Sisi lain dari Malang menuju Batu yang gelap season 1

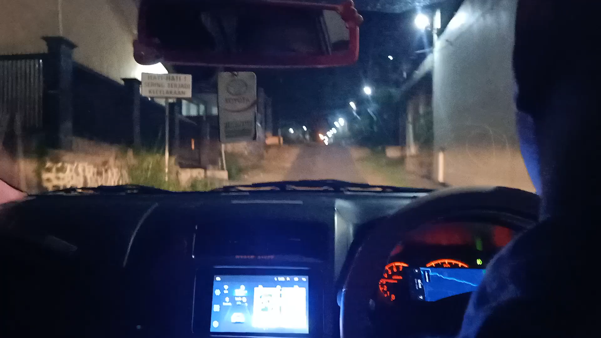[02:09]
Alane aku. Sing jenenge gasro iki apa sih, Pak? Ya dalane dibongkar iki warna gasro. Gasro iku pempernya dhewe lho. Pep mepet karo. Kok gede-gede kok malah balik, Pak? Nek karo malah ganti yang sama. Iya. Nek kono ditutup menen apa emang? Kono perbaikan dalan iku.
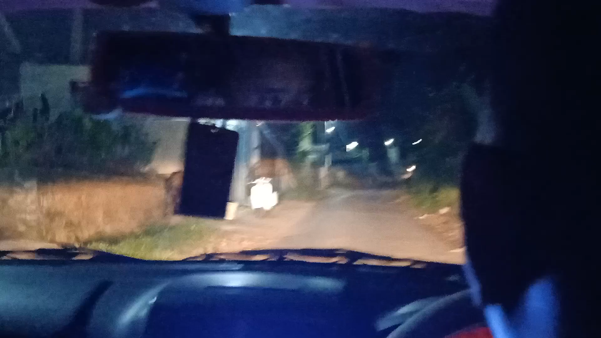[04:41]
Karena sing lewat kene iku mandek nang ana kok gasro iki kok bali mungkin ning sini ngene dhewe kok ngenteni tar gede ngenteni iki lho sing iku dalan kira apa kanan nih kira apa kanan